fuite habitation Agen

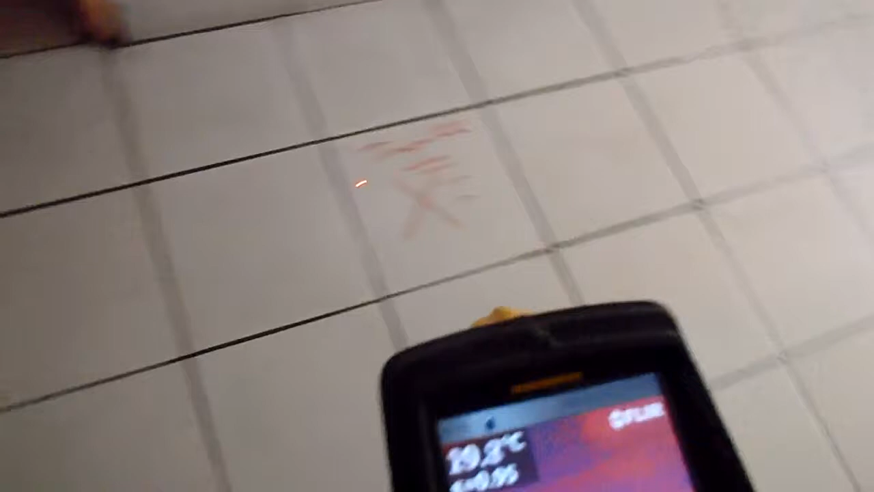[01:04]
On fait ça On fait ça Et là ici Et là
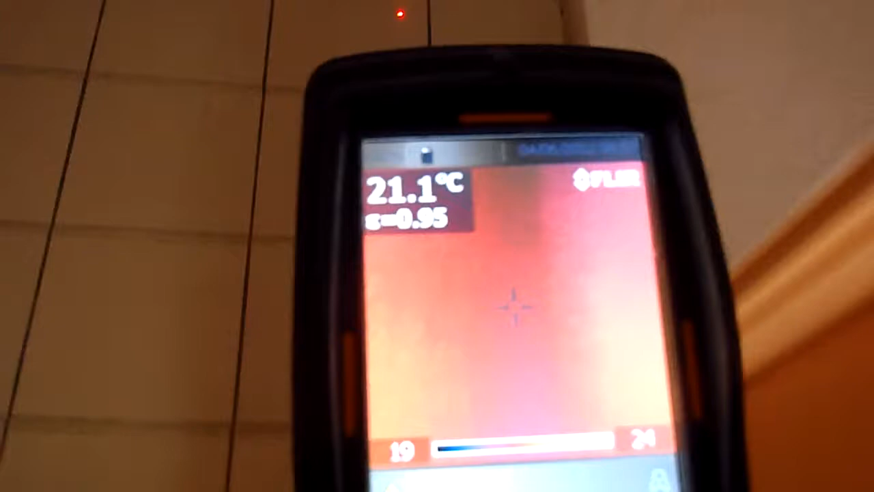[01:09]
On screen: spot 21.1°C
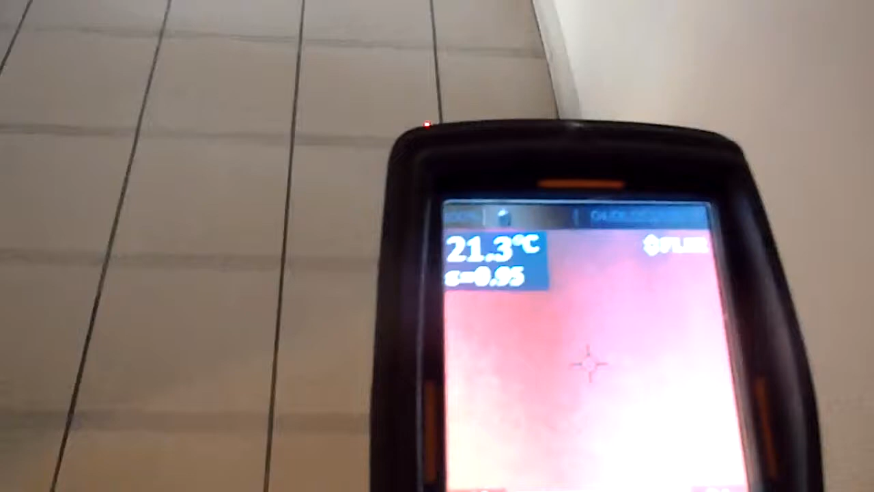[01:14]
On screen: spot 21.3°C
Et là Et là On va à gauche Et ça va à gauche
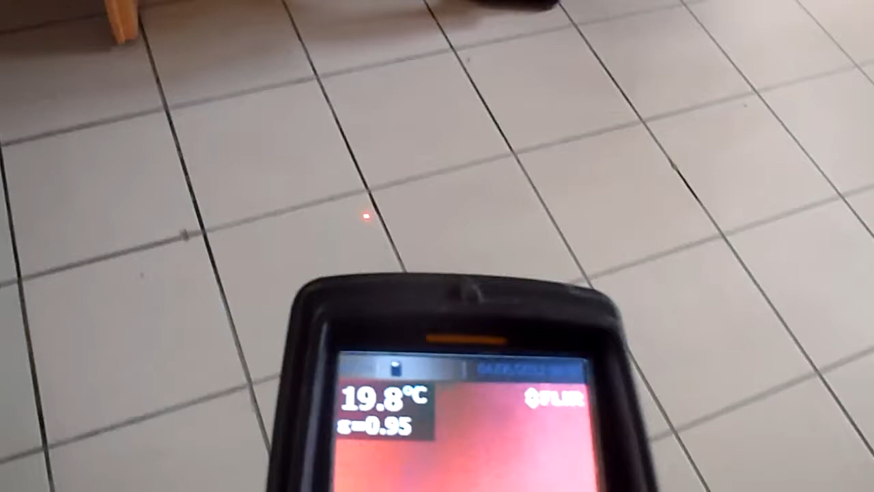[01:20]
On screen: spot 19.8°C
Par contre on a une autre fuite importante ici J'ai remis combien ça passe et c'est presque tout à l'heure Il n'a pas été grave
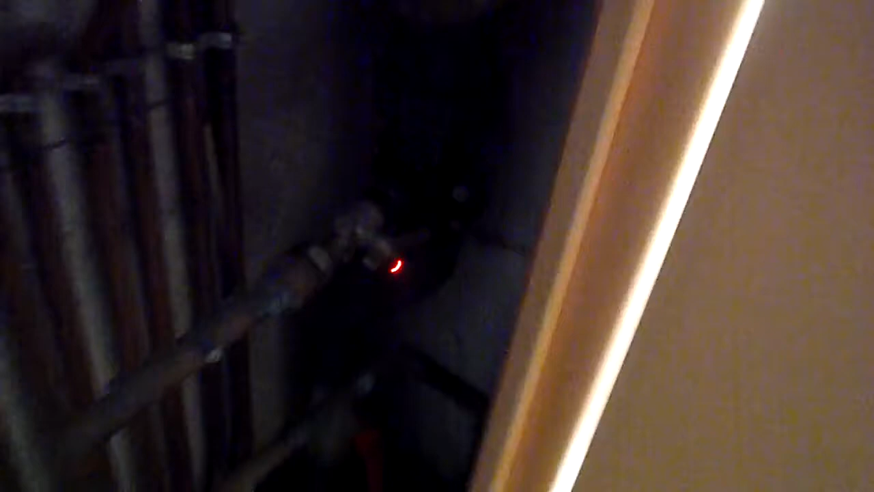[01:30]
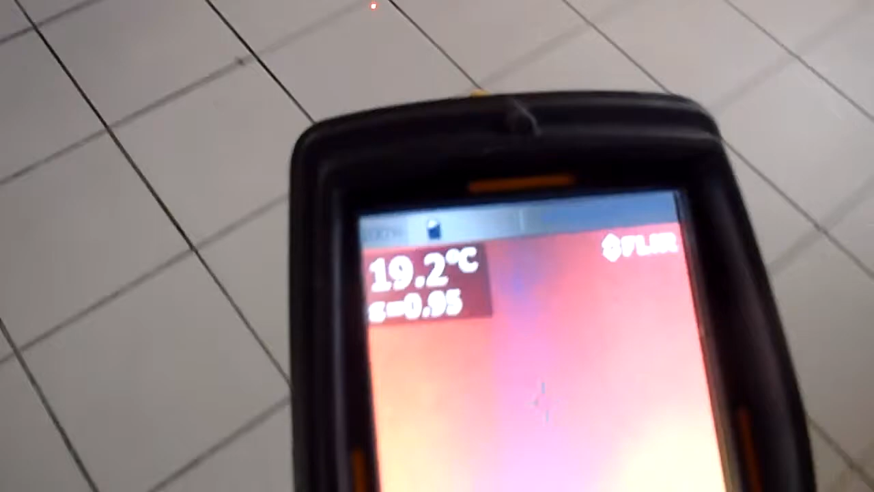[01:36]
On screen: spot 19.2°C
La fuite est détectée C'est super Elle est très importante